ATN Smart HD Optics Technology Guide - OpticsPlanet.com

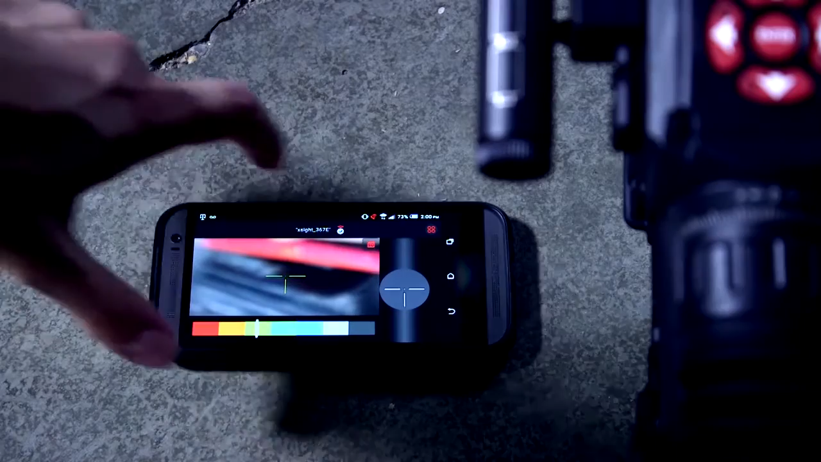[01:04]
The X-Sight 2 can be used during the day or at night since it's a digital riflescope so an IR
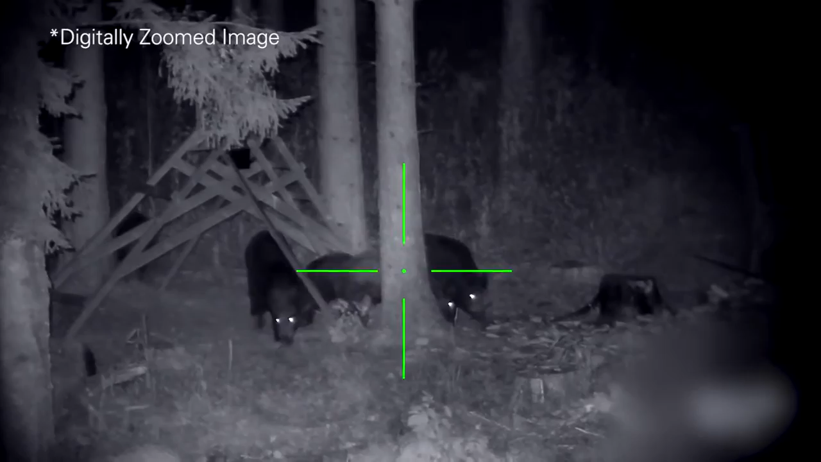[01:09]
illuminator is included with the model which is going to be essential for use at night.
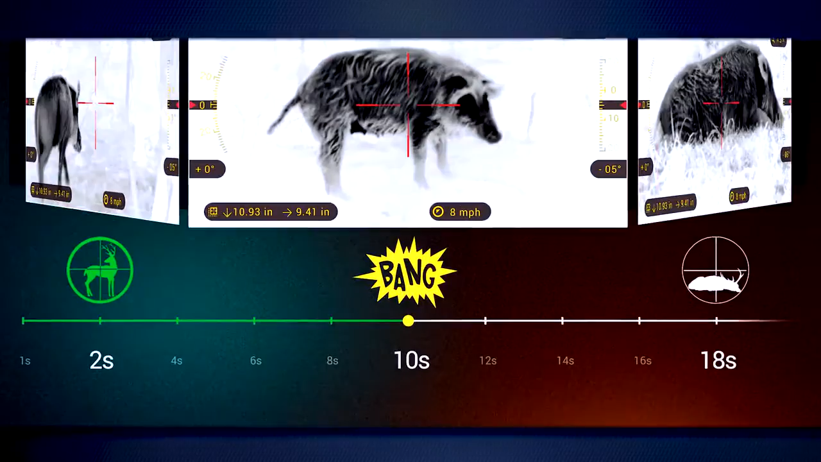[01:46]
the recoil activated video, geo-tagging and the ability to record and output in 1080p.
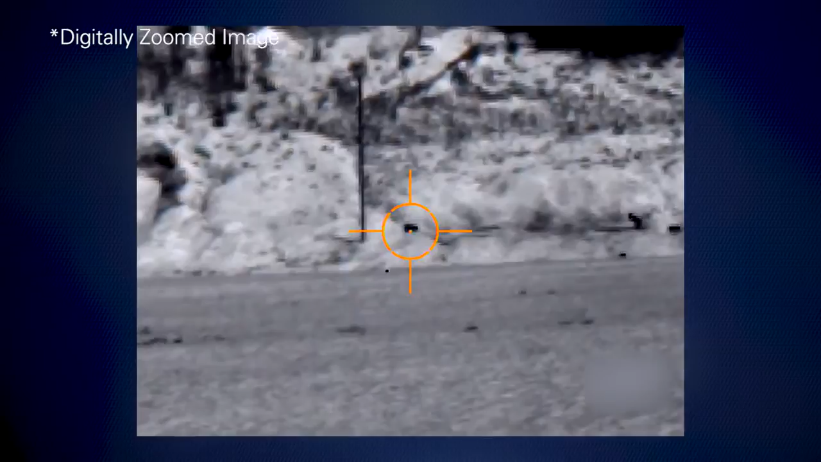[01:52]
The Thor HD in the 384 by 288 resolution sensor is available in four different magnification models.
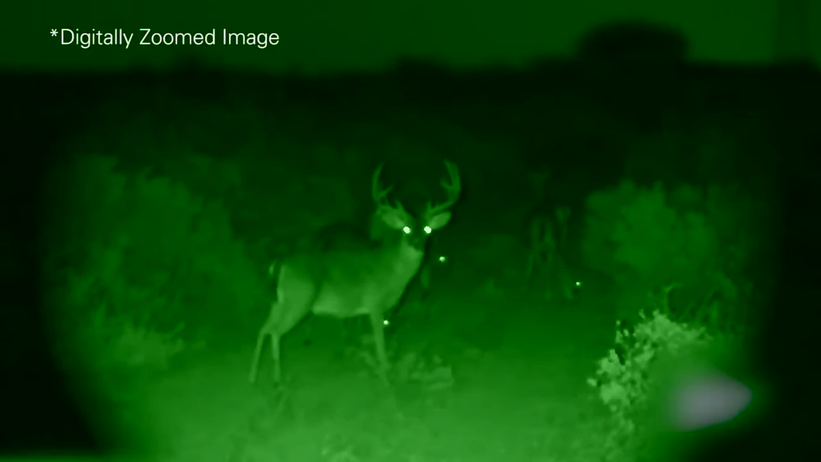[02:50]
They also have the Binox HD in a thermal version called the Binox THD which gives you all the great same features as the X-Site 2 or the Binox HD but with that thermal capability just like the Thor HD.